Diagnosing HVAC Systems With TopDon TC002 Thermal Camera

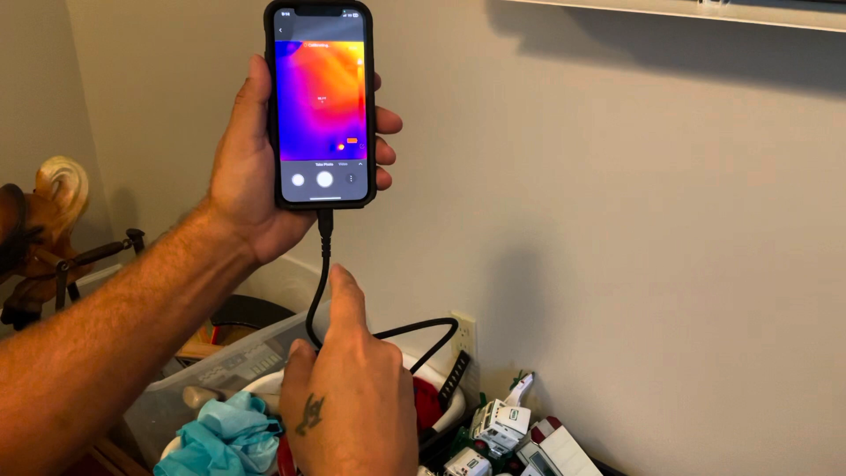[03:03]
that um the actual camera here if you have a case on your phone like i do it doesn't like to snap in there so the cord makes it easier to snap into your case so we have the camera right here and we're going to test the temperature of the mini split here
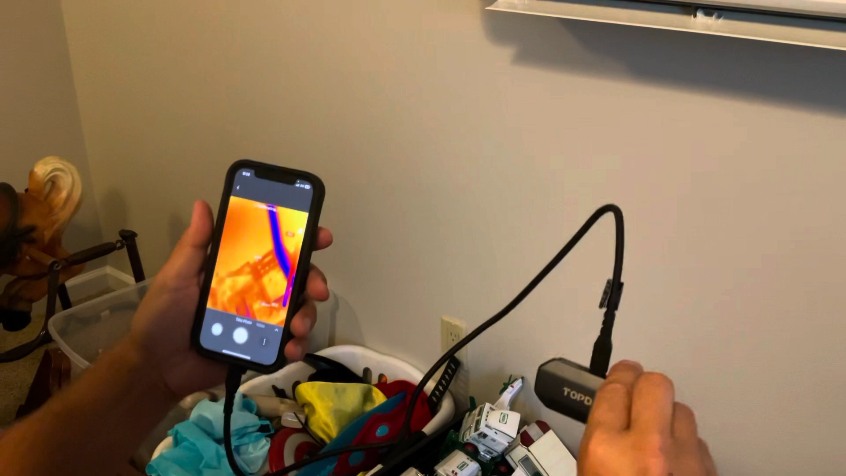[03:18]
so if you look here
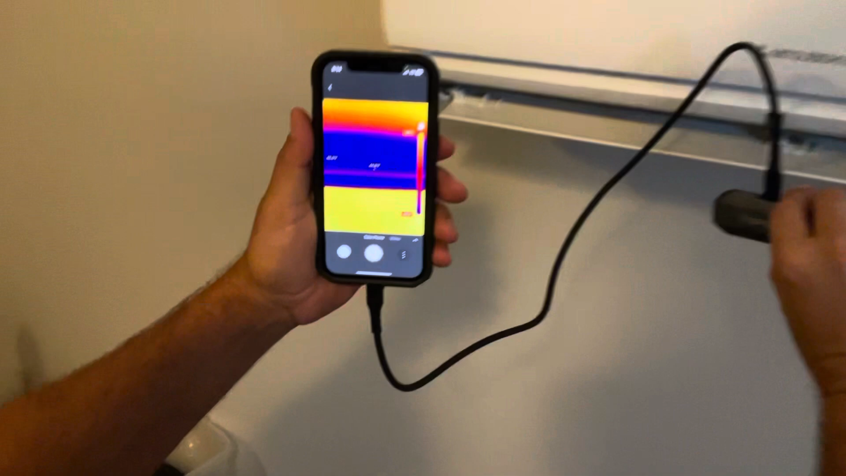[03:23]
our mini split is putting out 46 45 degree air back up a little bit
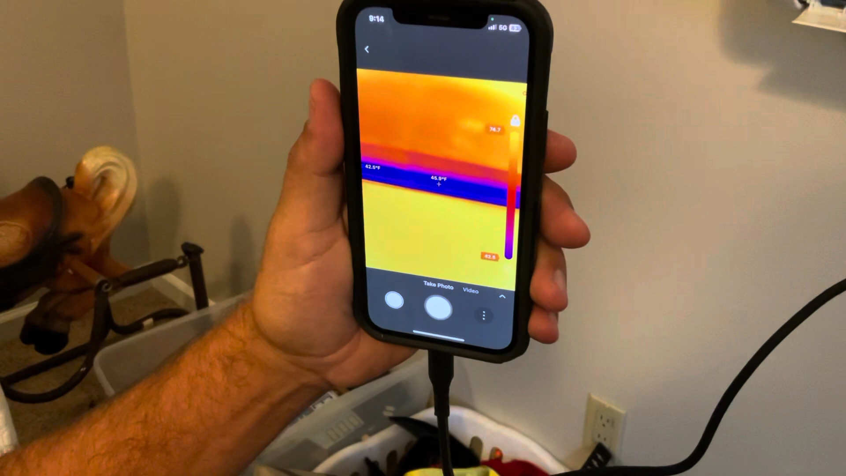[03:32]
you can see that nice blue down there where it's actually sensing that
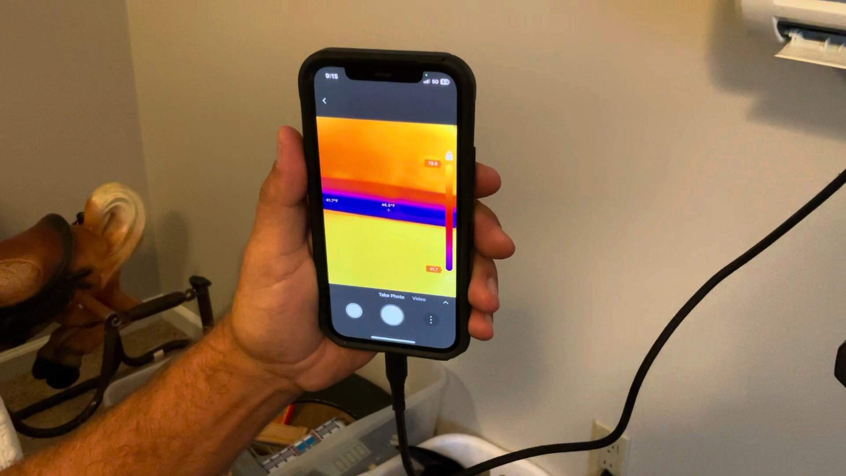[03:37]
difference in temperature all right we're going to go up here we're going to
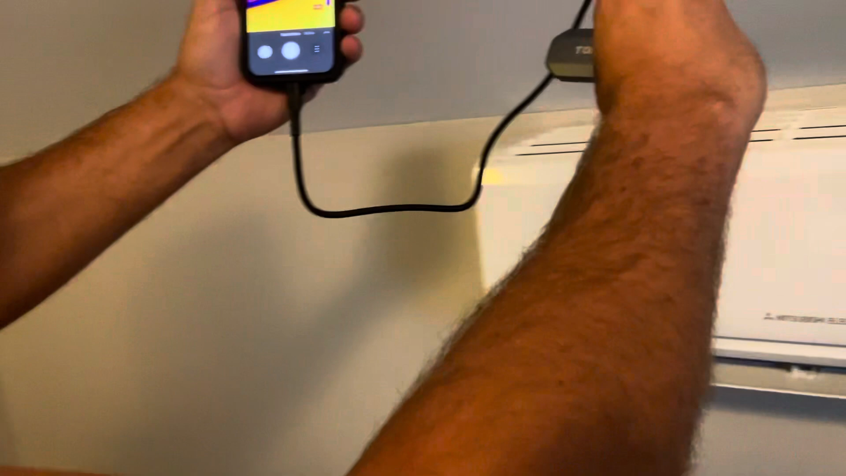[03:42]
test the return you can see that cold coil in there so we're actually going to back up a little bit because we don't want to get the coil temperature we want to get the return temperature so that's going to be about 70 degrees
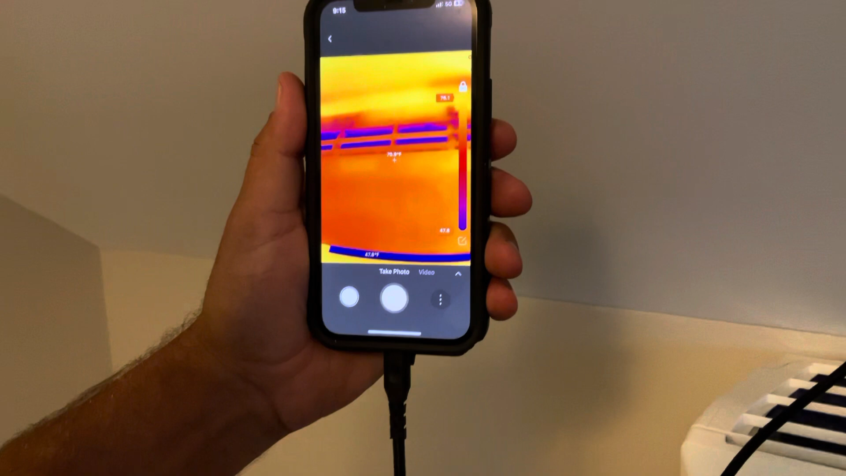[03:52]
all right and if you look down there it's actually giving me my supply and now my return at the same time so that makes
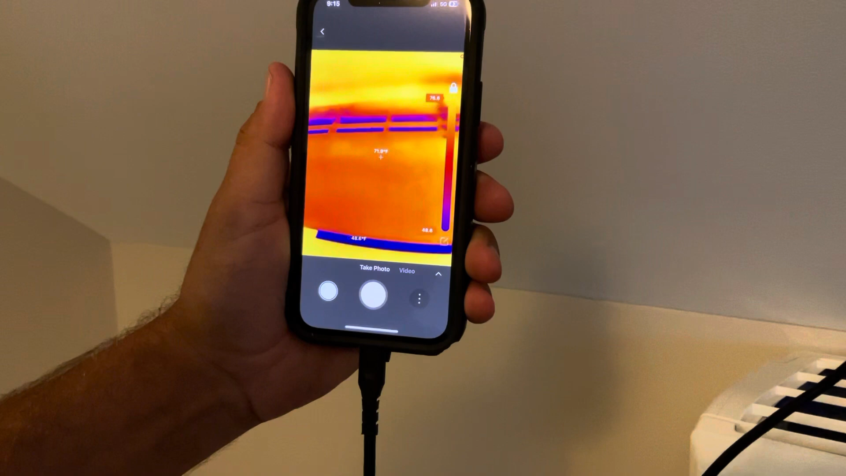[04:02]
it a lot easier so on this this slide bar on the side here if you look
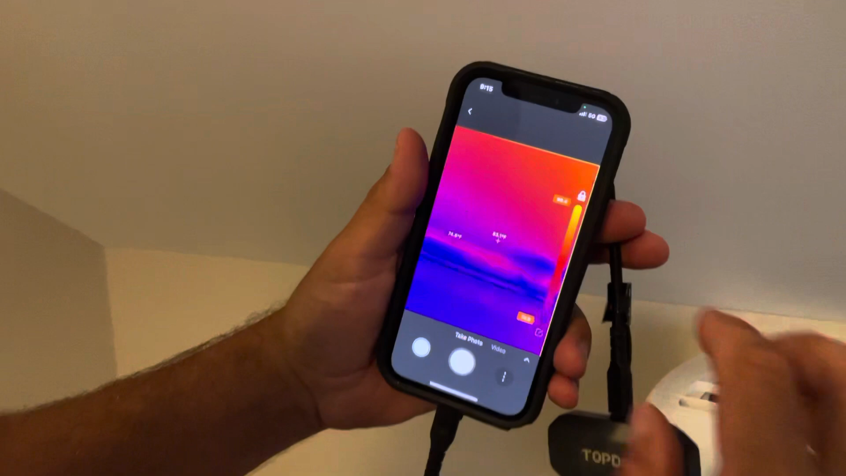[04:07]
that's giving you our highest temperature and then our lowest
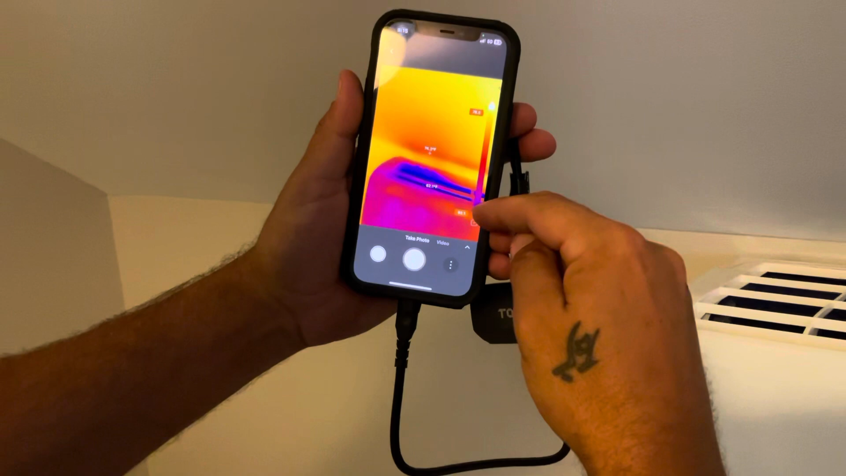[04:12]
temperature it's sensing right now so um its highest temperature that it's speaking up is 78 its lowest is going to be 49 that's going to be the um the
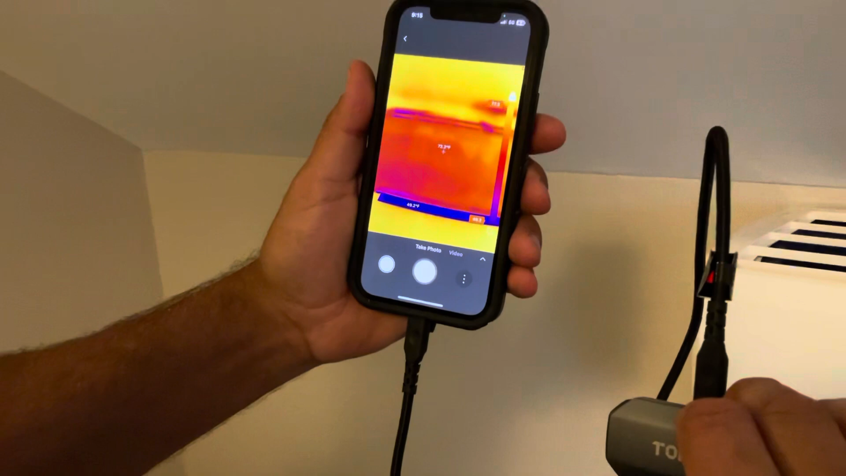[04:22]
discharge of our mini split right now all right and we're actually in a bonus room right now so if we take the camera and look around here
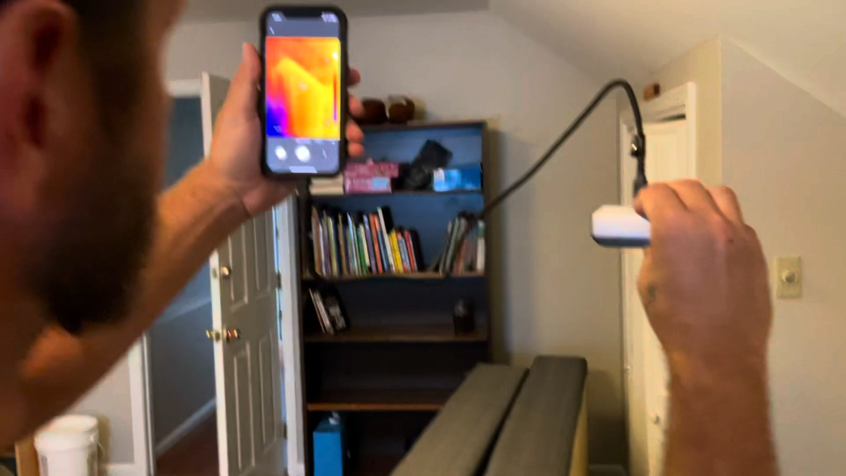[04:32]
you can actually see the heat loss of this room you can see um
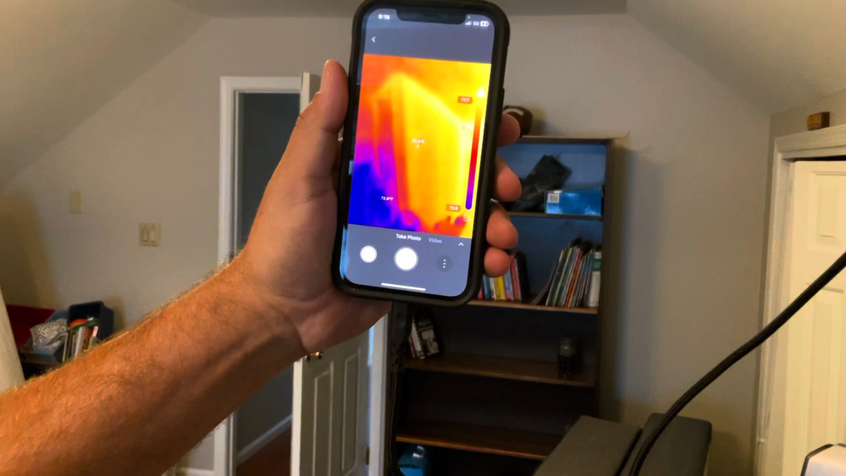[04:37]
up here um and these seams where they're actually losing some heat there
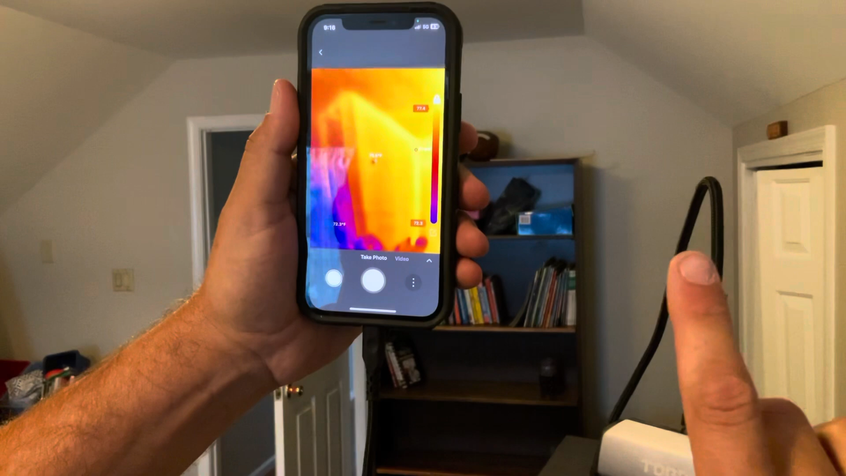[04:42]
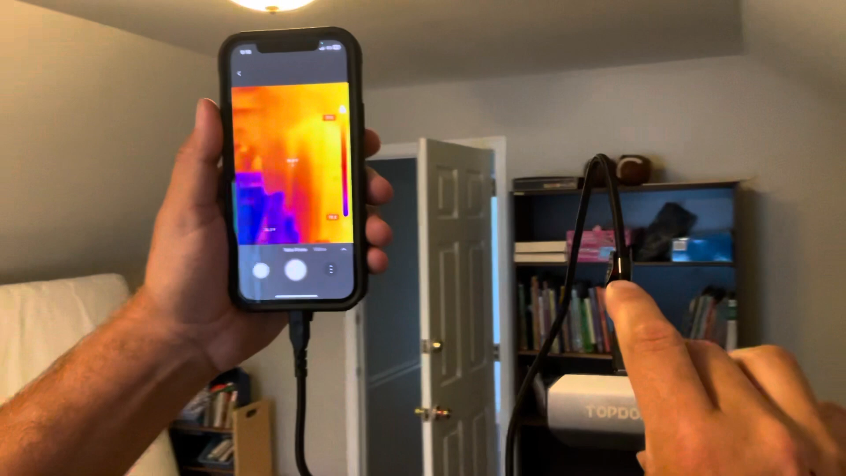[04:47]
so we're going to try um yep we're going into the hallway there
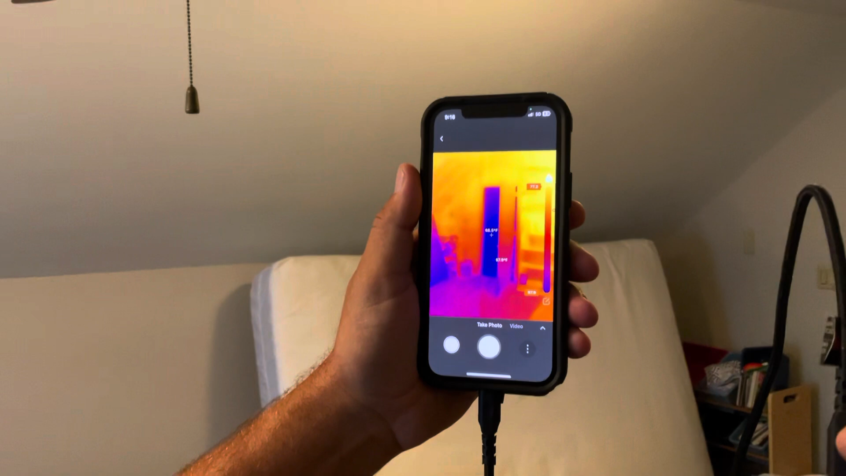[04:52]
where it's cooler in the hallway this room was not being used so it's a lot um warmer in this room that it is out in the hallway you can see just the temp you can actually see
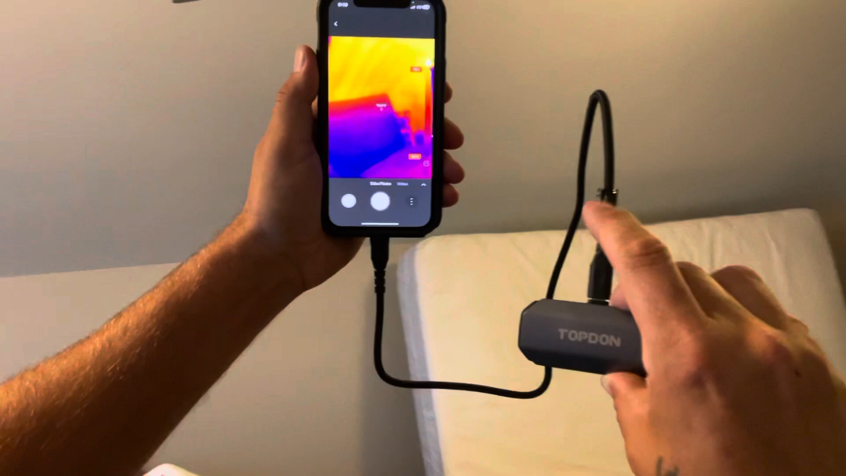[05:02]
the actual uh studs the actual rafters of the roof there the temperature difference there very cool stuff all right we're gonna um we're gonna delve into some more of these features and um see what else this thing can do all right what we can actually do here now this condenser just cut off but you
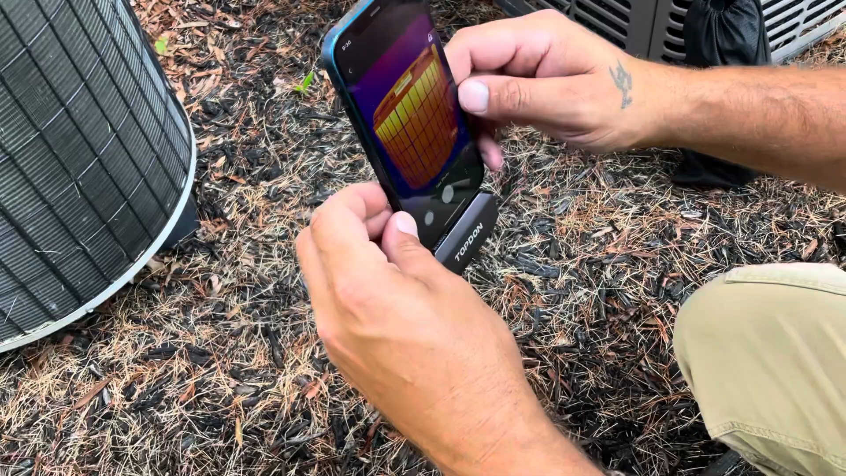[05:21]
can see the temperature difference in the uh in the coil here so if you wanted to
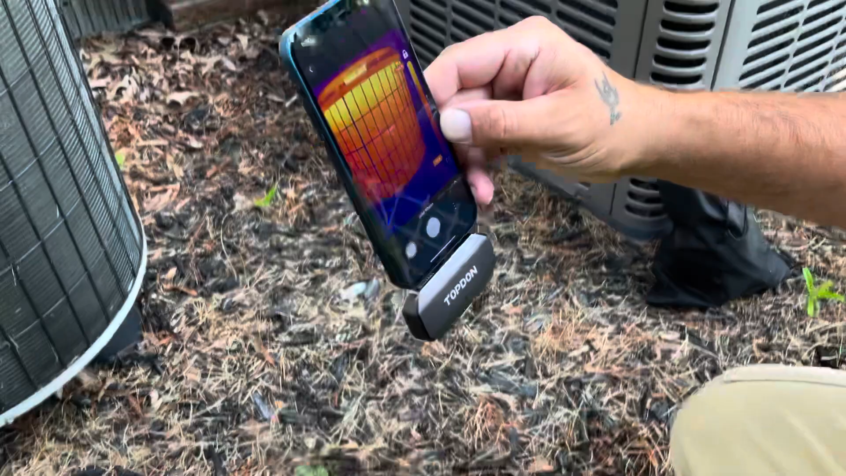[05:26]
you could film line you could go to that line feature and